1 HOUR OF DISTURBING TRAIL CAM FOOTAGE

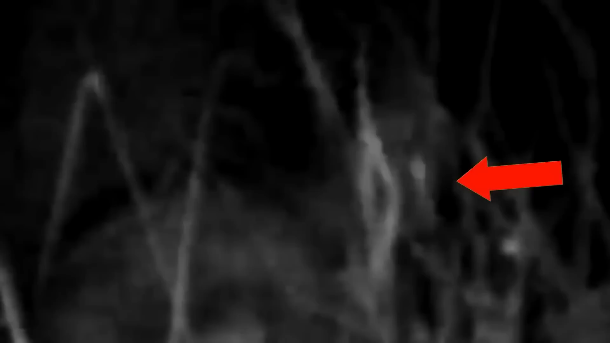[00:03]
While capturing the intriguing sights of the most unbelievable creatures,
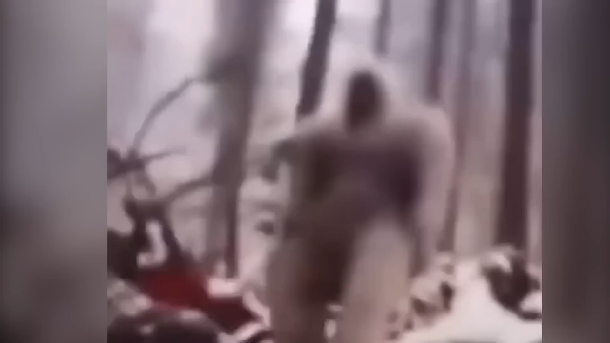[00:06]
trail cams become an ultimate target of some of the most curious and creepy beings that will never miss a chance to mess with that spying eye.
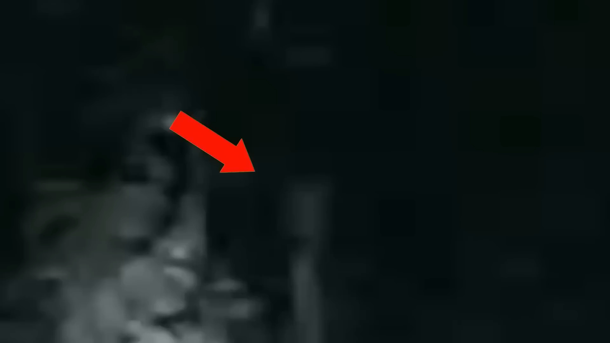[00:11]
Deadly bites, horrific strikes, or shocking encounters. Let's see which unknown animal attacked the trail cam.
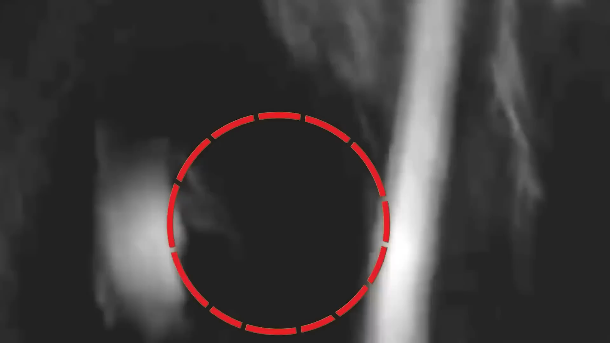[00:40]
Then after a while, when the other one went out to search for his lost friend, the unknown beast made an appearance again.
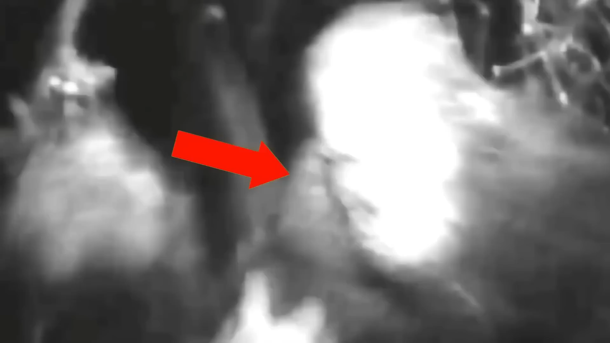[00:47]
Yet this time, it pounced at that person from the front and walked away.
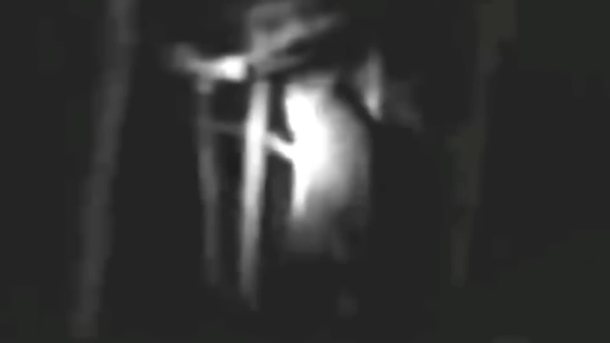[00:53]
Although this one was the most deadly encounter, both of the guys survived. The footage since being shared online has left everyone puzzled.
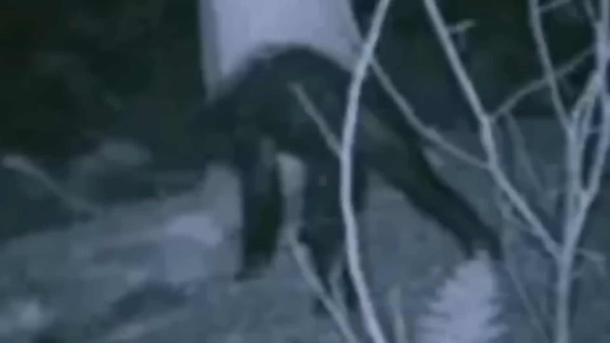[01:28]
the strange creepy dark figure has created a buzz through the internet as its face is not visible in any of these two pieces of footage.
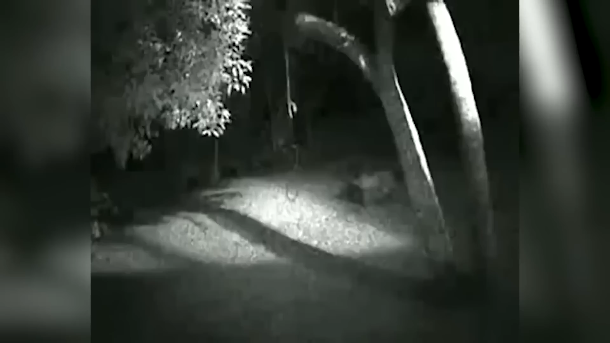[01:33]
However, after a few days, another video was posted in which a shadowy creature that almost looked like that dark figure was seen invading a backyard.
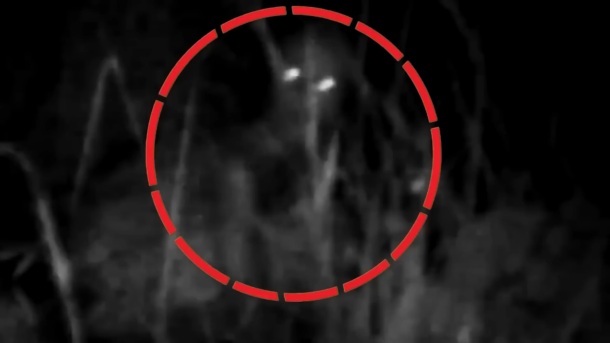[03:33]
Because next, we have very strange footage that shows someone with thick,
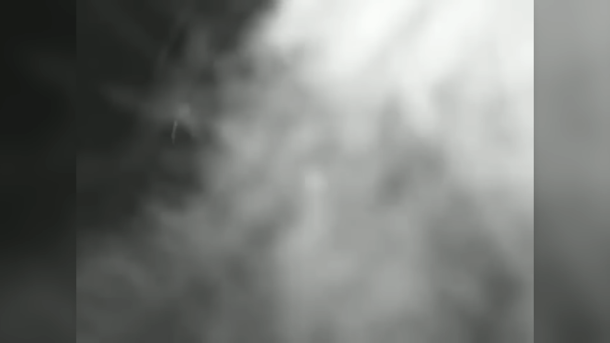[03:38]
hairy limbs trying to take charge of a trail camera.
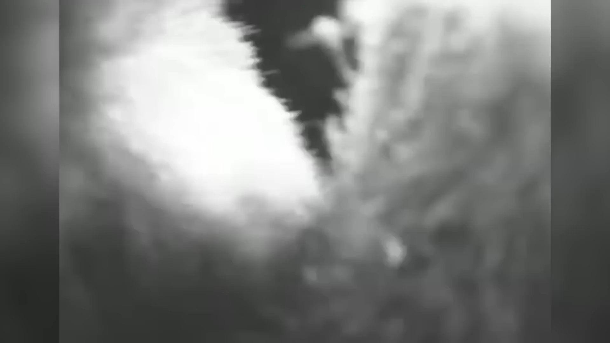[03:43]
After using its giant hand to unfasten the camera,
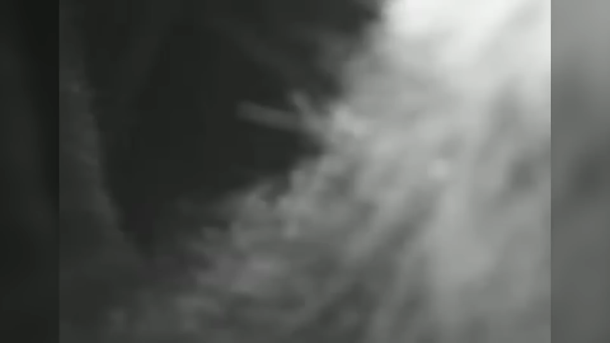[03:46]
the huge, curious bear tried to grab the camera with its mouth. In most cases, a bear's strong jaws can smash down the camera completely.
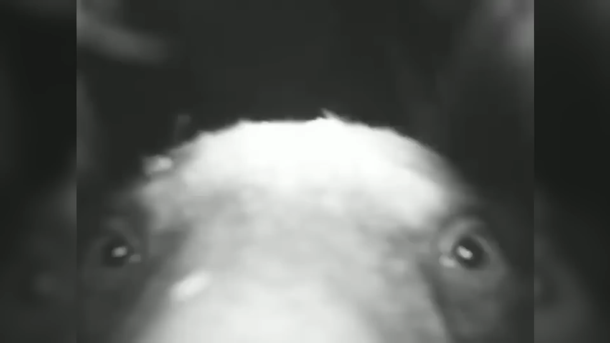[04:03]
Trail cams have always captured the attention of wild critters.
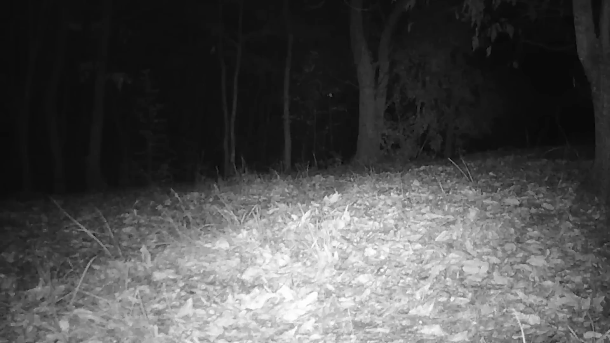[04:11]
This time, a trail cam installed somewhere in Japan became the victim of a hidden striker. Moving the camera from left to right, the unknown beast was trying every possible effort to take the
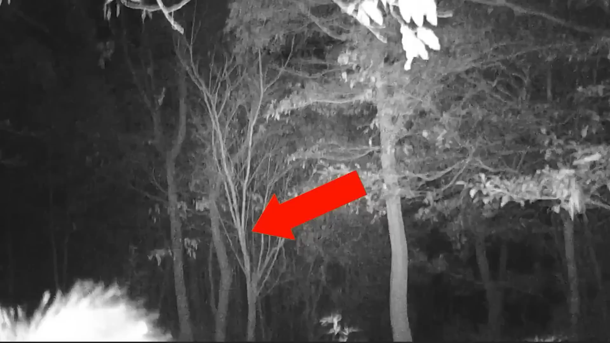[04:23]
camera off the tree while standing at the back. Well, when striking from behind didn't work, the hidden animal appeared on the front and turned out to be a wild boar that was still trying to remove the mysterious device from the tree. Cougar attack.
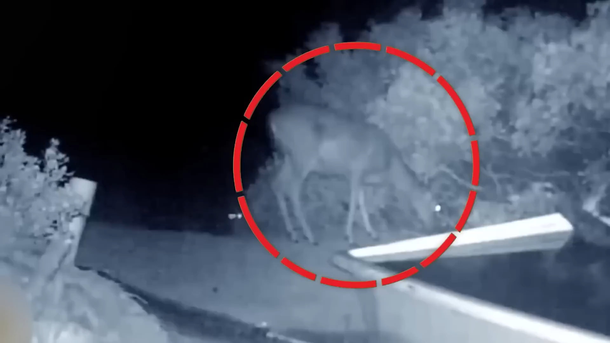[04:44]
This time, not a trail cam, but an innocent critter became a victim of a wild predator that was ambushing it from behind. A trail camera installed at an unknown location shows a deer grazing at midnight without any idea of being stalked by its death. As hiding behind the bushes was a ferocious predator who, after setting a target, jumped into the air and directly landed on the jugular vein of the deer. Both the prey and predator fall into the nearby bushes.
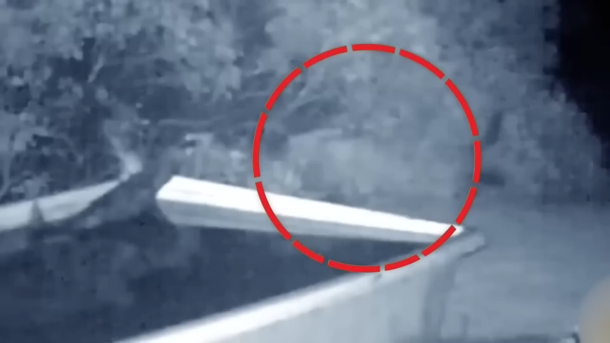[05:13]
As we could see the deer becoming lifeless under the powerful jaws of the cougar, all we could feel is the terrifying silence of the death.
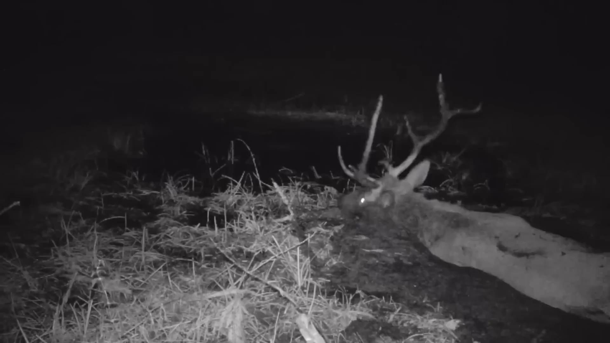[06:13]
What do you guys say about it? Scary Gator. Filmed somewhere in the southwest of Florida, here we have another swamp lover.
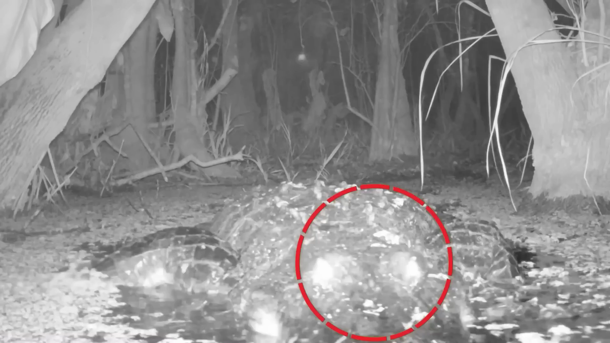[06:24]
With glowing eyes and terrifying features, it could be seen crawling creepily toward the trail cam, making me feel that it will suddenly open its monstrous jaws and will smash the camera in a second. But luckily, this scary gator took no interest in the trail cam and passed swiftly through the damp swamp,
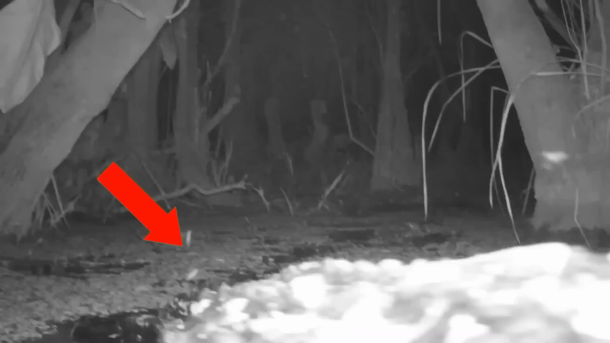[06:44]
carrying its armored, muscular tail with it.